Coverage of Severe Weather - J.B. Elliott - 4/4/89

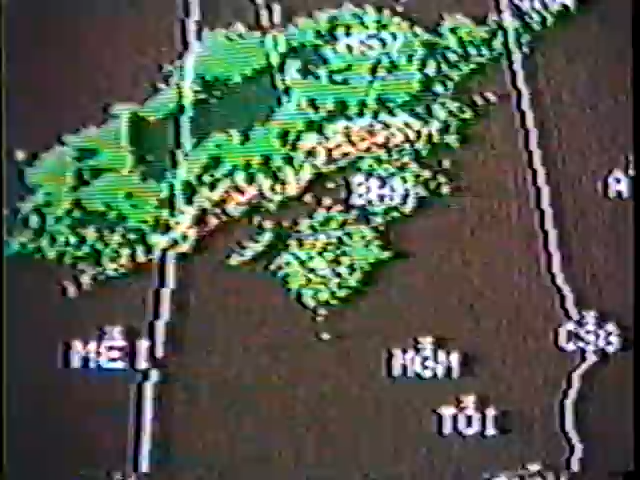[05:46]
A severeth on the storm was moving east at 50 miles an hour.